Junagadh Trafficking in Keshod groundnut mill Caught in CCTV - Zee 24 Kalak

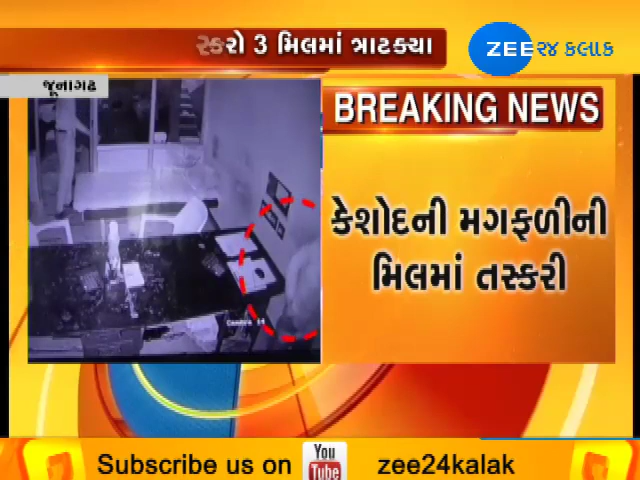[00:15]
धरीचे केशोद नी मकफणी नी मिल मा तसकरी करों मा आवी यने जना ठ्राट
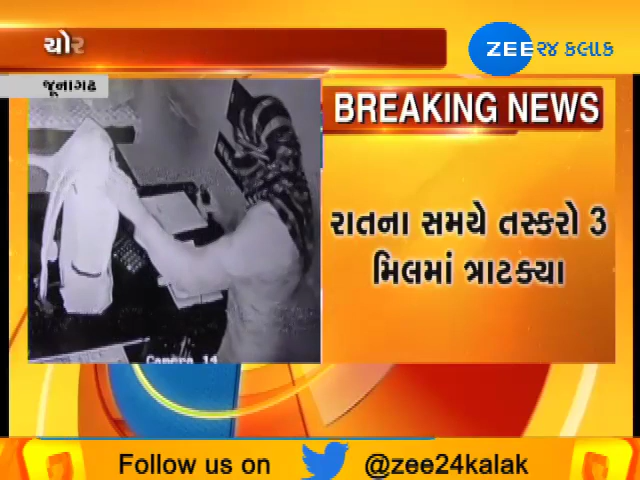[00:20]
क्या
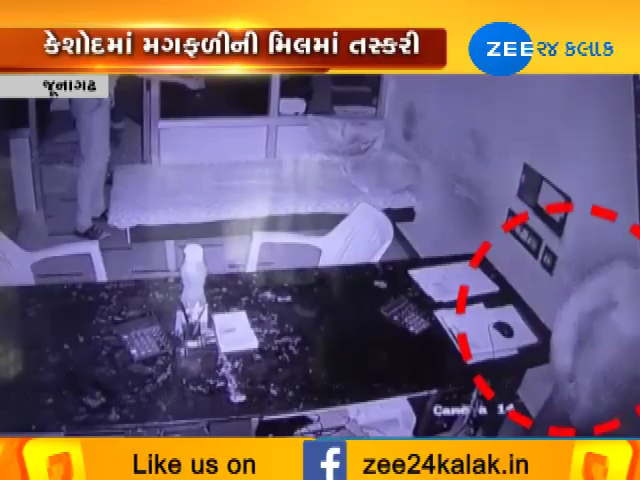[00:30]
हता अने त्राण मिलो माथी लाखो रुपिया नी चोरी करीने तेओ फराप्ते गया छे तरे चोरी नी समग रघटना सेसेटीव माकेट थाई छे आसेसेटीवी दर्शों मापन जोई शकाय छे तसकरी करता तसकरोने समग रमामले पोलिस से तपास हाथ धरे छे